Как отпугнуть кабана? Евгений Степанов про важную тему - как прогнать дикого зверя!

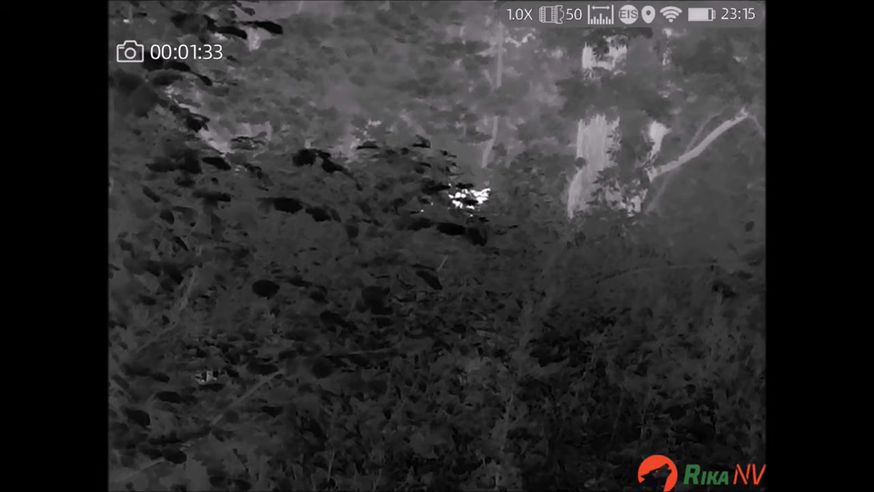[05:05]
Ушла на это почти неделя.
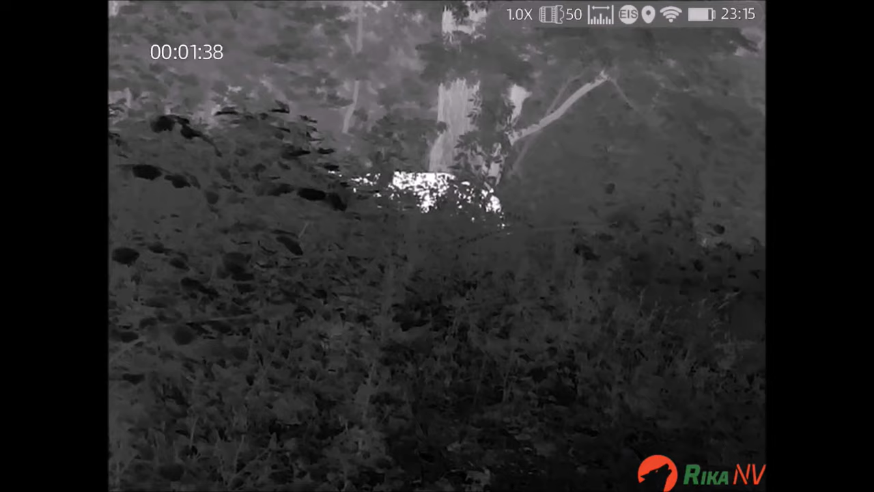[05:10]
Смотрите на поведение зверя, работу приборов, а я продолжу.
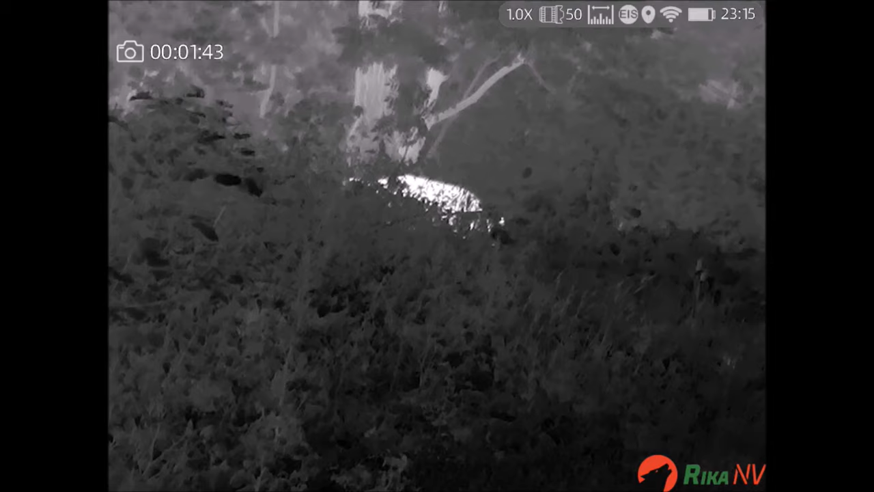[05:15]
Так можно ли сделать так, чтобы кабаны надолго забыли дорогу в нужное вам место?
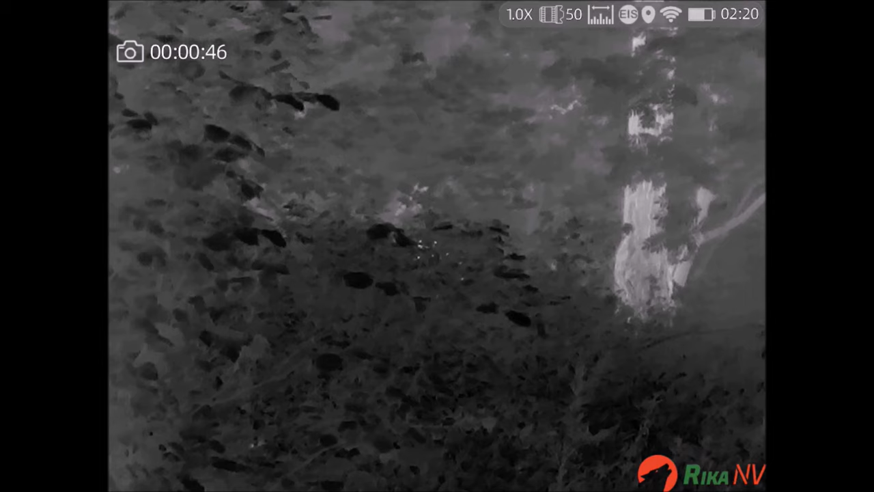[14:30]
Вот обнаружил бы ли я корову на 150 метрах в густых кустах.
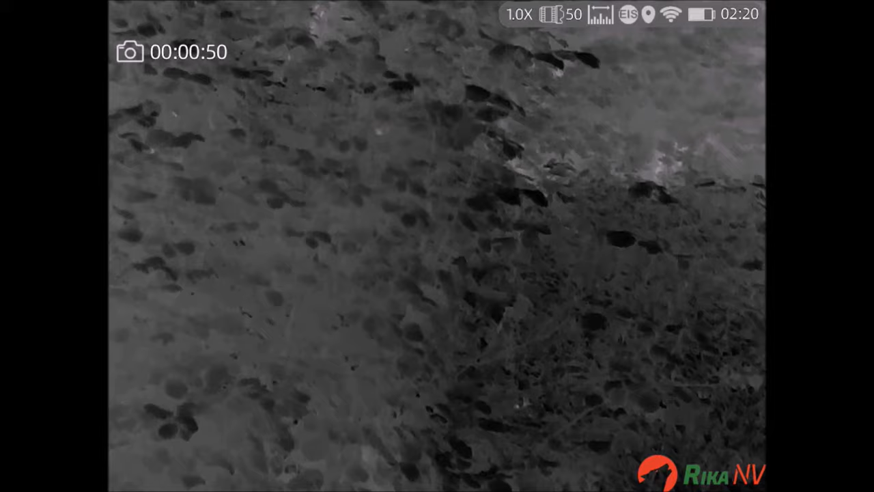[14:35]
Ну, могу сказать так, 50 на 50.
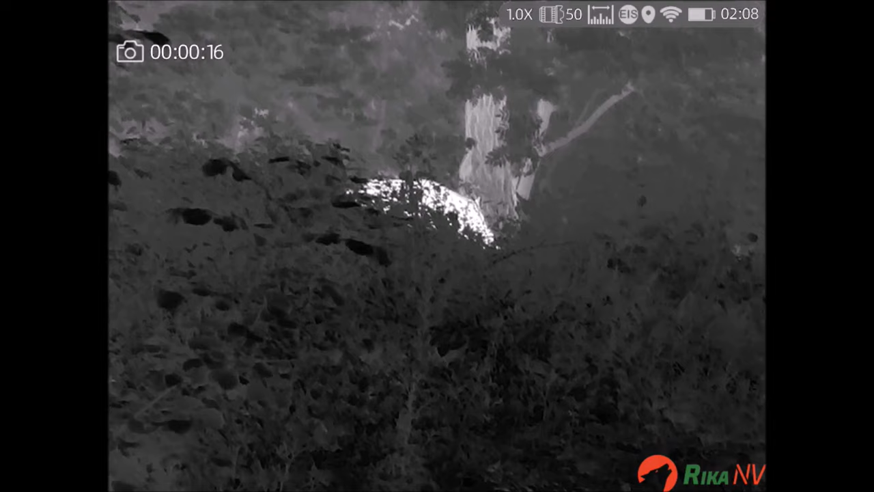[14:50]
Ну, в любом случае, вот от себя скажу. С ним интереснее. Я надеюсь, вы получили тему для размышлений и обсуждений. Естественно, я рассказал вам не все.
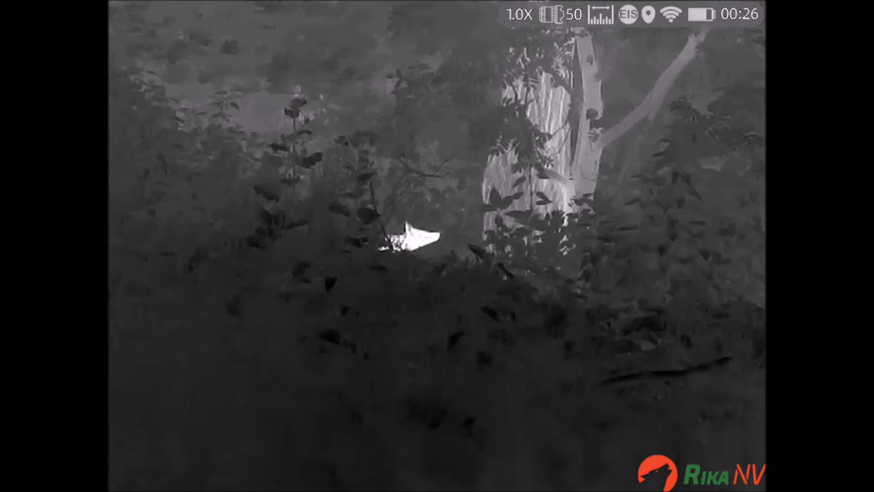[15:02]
Есть еще способы, как без отстрела уберечь свой или чужой урожай от потрав. Я долго к ним шел, и не хочу лишать вас такого удовольствия, как радость открытий. Этого кабана я не стал опугивать. Просто я не знаю, как это снять наглядно. Ушел и не вернулся. Мне осталось поблагодарить компанию Рико Энвэ за предоставленное оборудование.